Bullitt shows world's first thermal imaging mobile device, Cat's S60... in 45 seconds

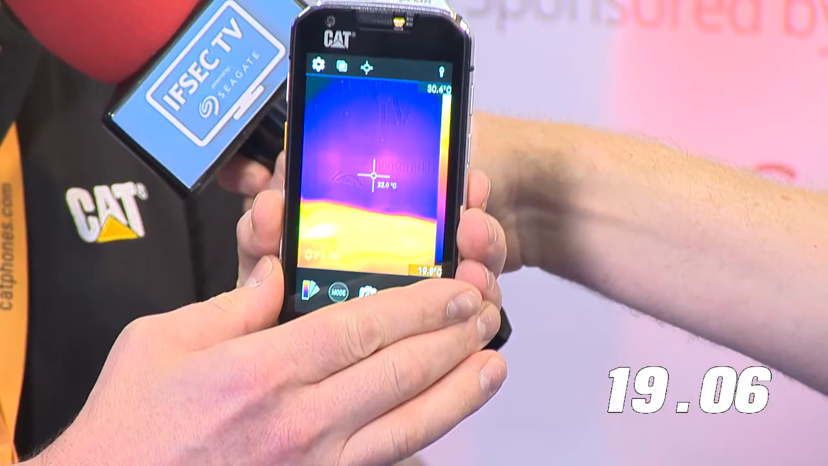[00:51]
On screen: spot 22.0°C
Unfortunately, I could love to show our presenter here in a little bit more detail and show you the heat from him. But ultimately, this is a Marshmallow, Octo-Core platform.